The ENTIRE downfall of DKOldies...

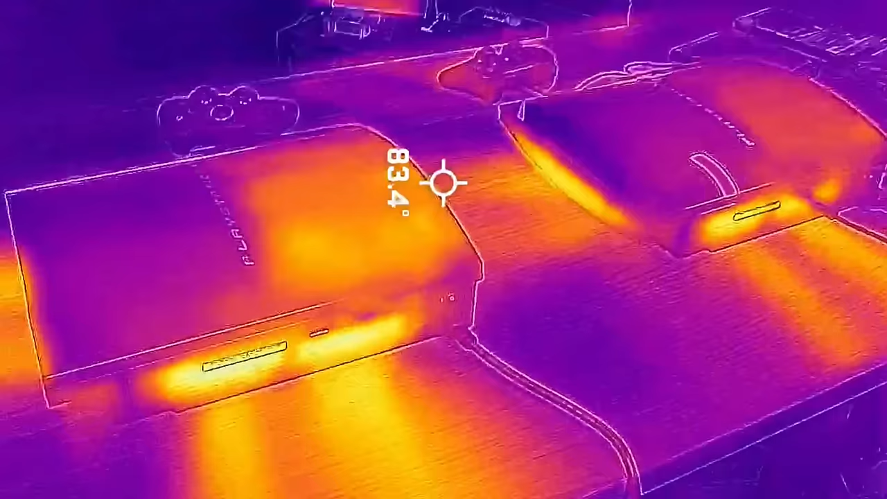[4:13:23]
I recently bought this thermal camera, and here I'm comparing the thermals of the A01 PS3 from DK Odis to another E01 PS3 that I have that was cleaned out and had thermal paste replaced.
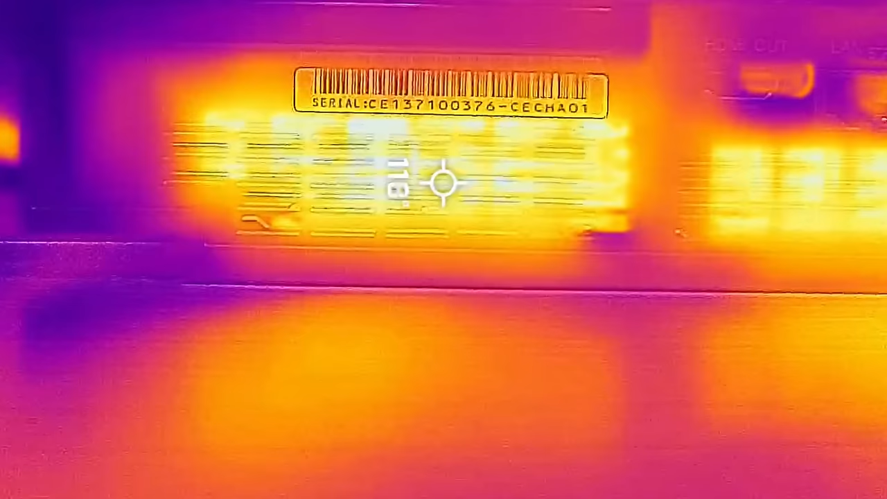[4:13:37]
I mean, this is the A01 PS3, and you can see the heat coming out the back is close to 120 degrees Fahrenheit.
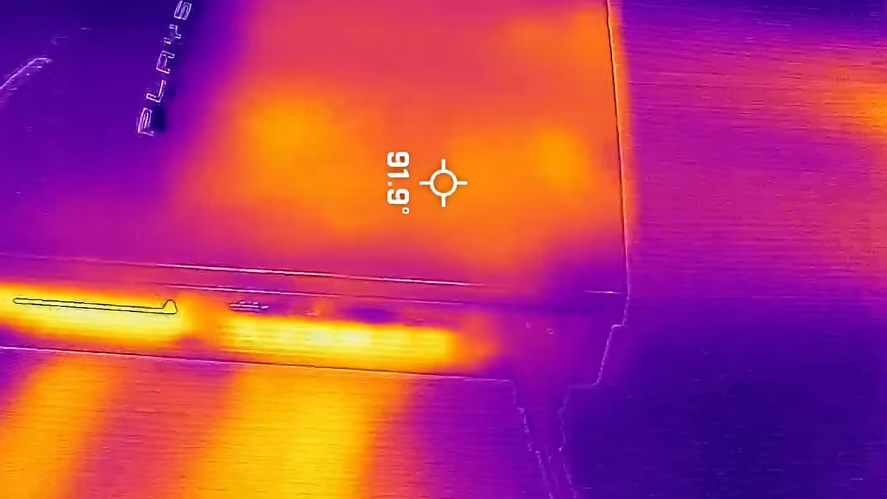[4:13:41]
And on top where the power supply is, you can, you know, clearly see the outline there.
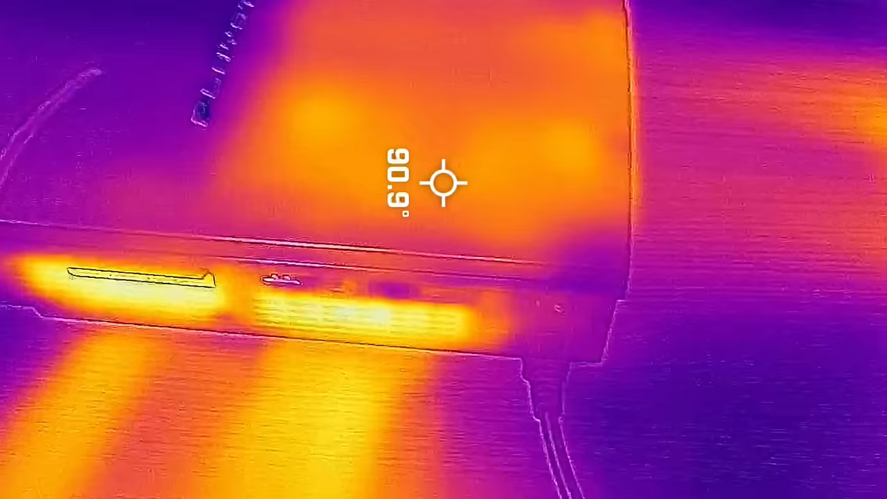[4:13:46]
It's about 91 degrees.
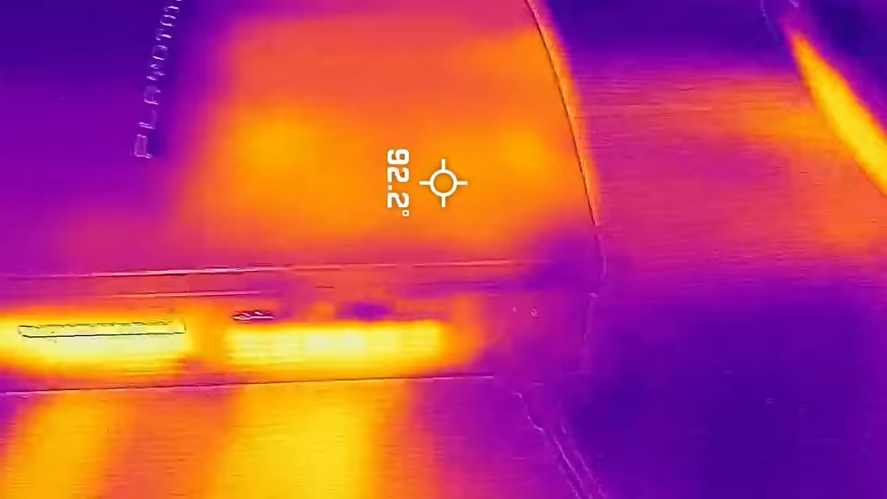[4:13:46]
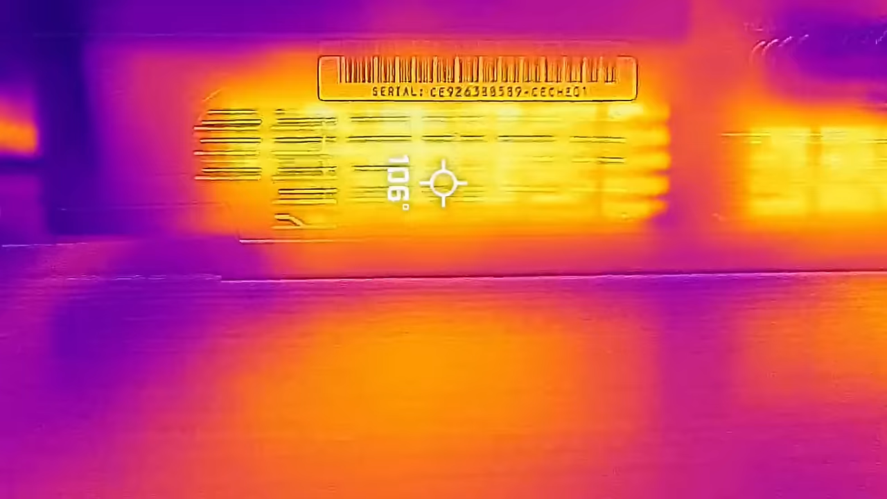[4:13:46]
Now, moving on to the E01, the heat out the back is 110 degrees and the power supply is about 81.
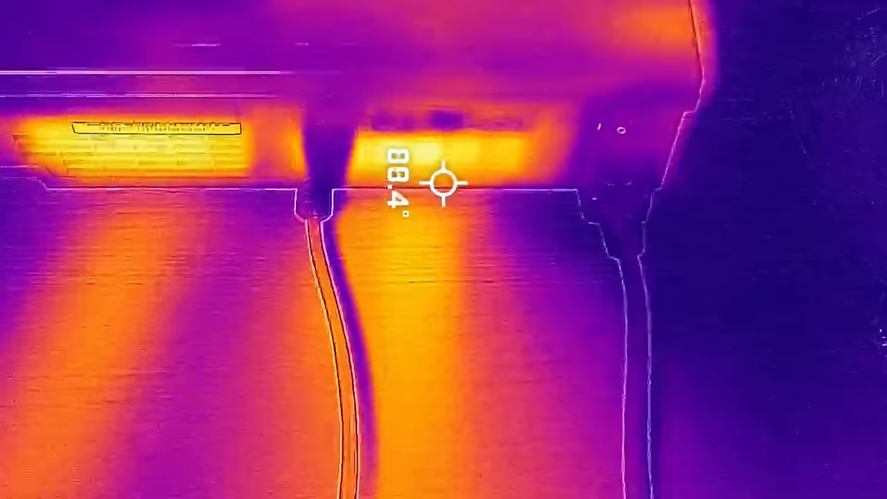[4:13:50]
So overall, everything here is about 10 degrees cooler than the A01 PS3 from DK Odis.
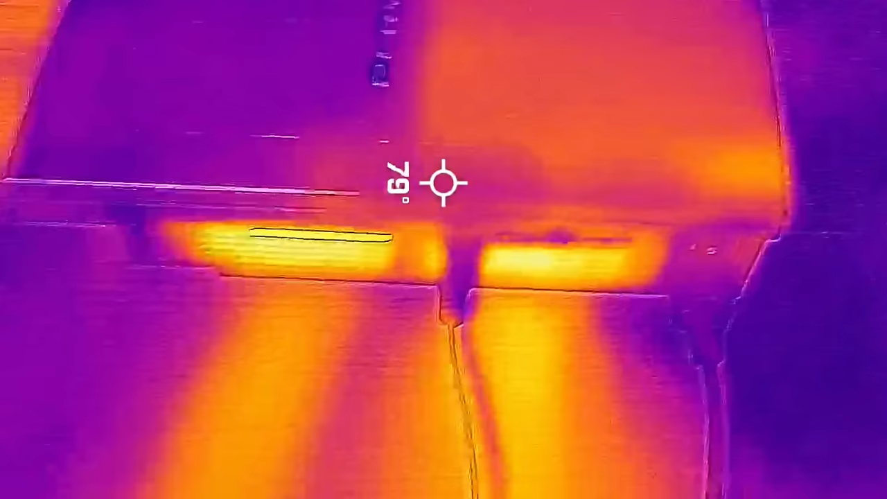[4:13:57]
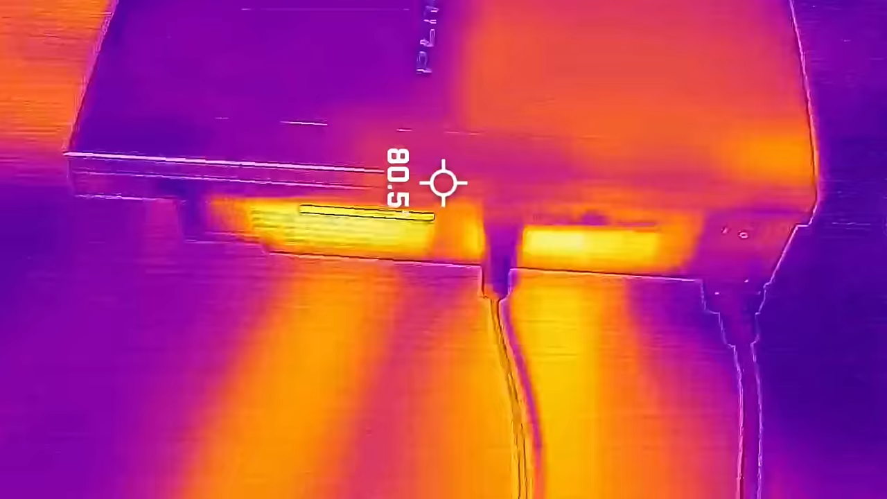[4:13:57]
Now, for reasons I'm not gonna get into in this video, you shouldn't take these thermal temperatures as exact, but it's a good comparison tool.